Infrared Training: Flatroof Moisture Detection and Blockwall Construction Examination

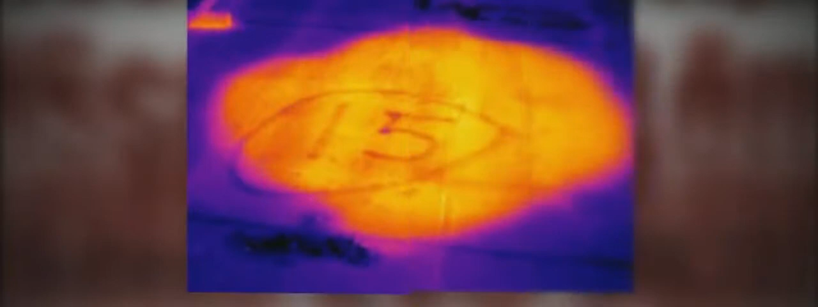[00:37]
roof scan IR training will prepare you to perform
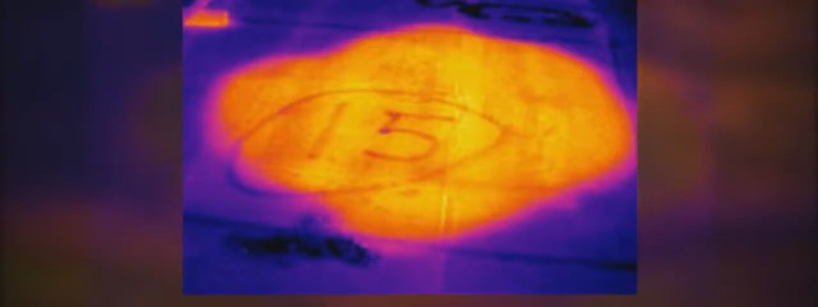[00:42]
on-roof infrared surveys of flat and low sloped roofing systems the course includes technical practical and business aspects of roof moisture surveying
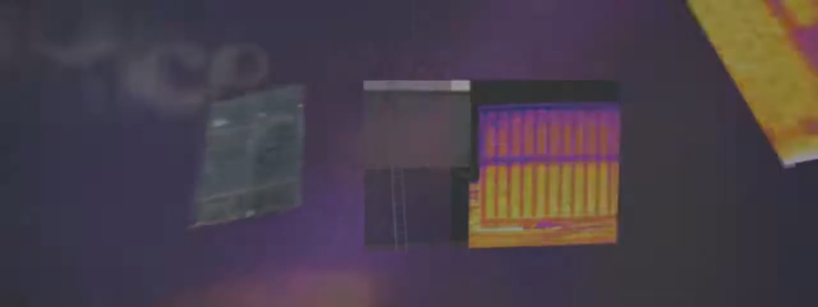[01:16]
do you think the only way to know of grouted cells bond beams
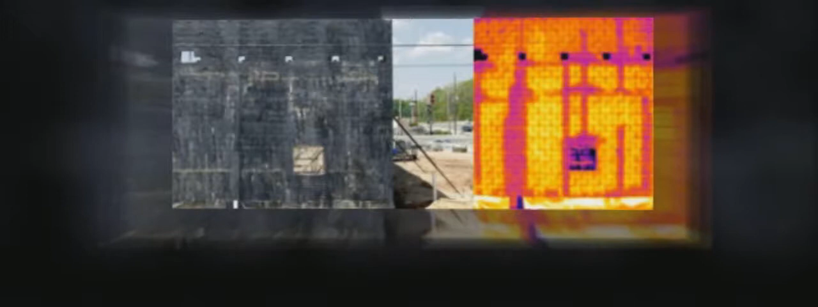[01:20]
insulation and other components of the CMU wall are properly placed is to open the wall with a hammer or drill if
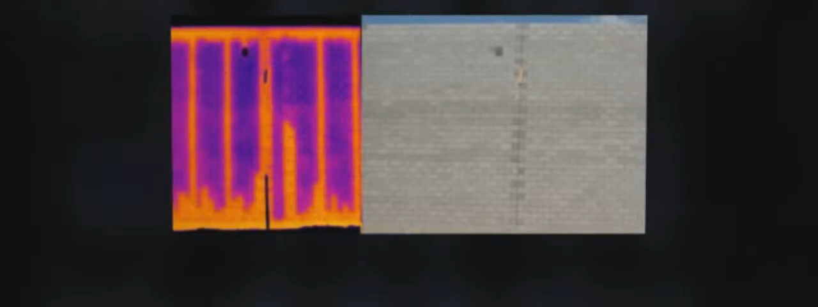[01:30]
so you should attend United infrared block wall scan IR training class